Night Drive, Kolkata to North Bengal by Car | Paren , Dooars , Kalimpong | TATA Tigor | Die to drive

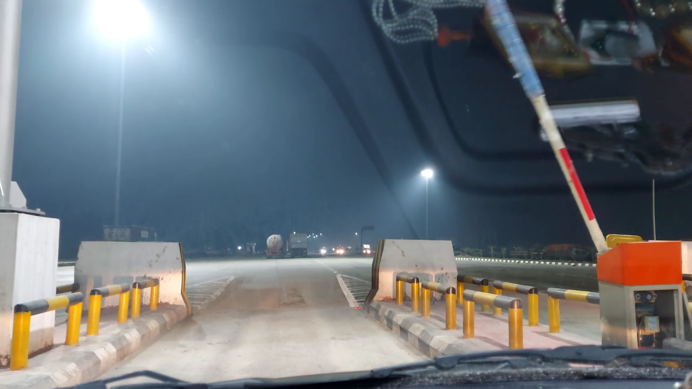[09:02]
আর টোলের প্রাইসটা আমরা স্ক্রিনে দেখিয়ে দিচ্ছি।
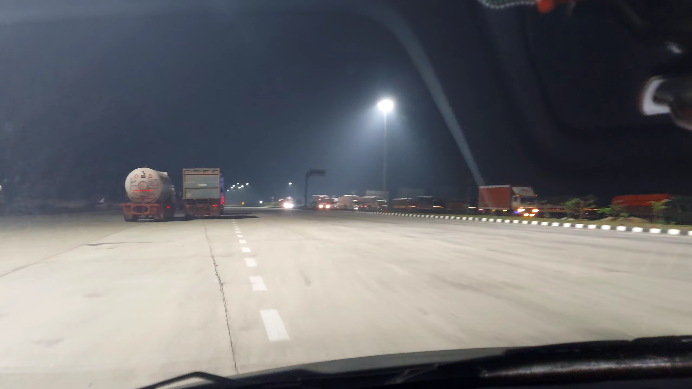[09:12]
ডালখোলা বাইপাস একটা বহু চর্চিত রোড এই রুটের মধ্যে পড়ে, নর্থ বেঙ্গল যাওয়ার মধ্যে।
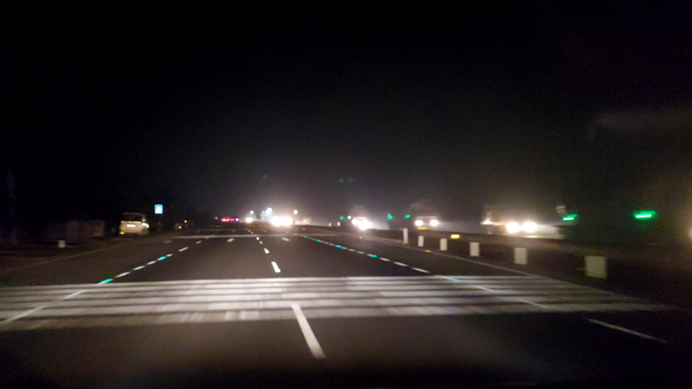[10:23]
আপনাদের বলবো একটু স্পিড লিমিটটা মেনটেন করতে, 60 বা 70 স্পিড লিমিটটা আপনারা মেনটেন করবেন, আর অনেক পটহোলস আছে, সেই পটহোলসে আপনাদের গাড়ির চাকা হিট হতে পারে। তো আমরা আরেকটা টোল ক্রস করছি, তোমরা দেখতেই পাচ্ছ।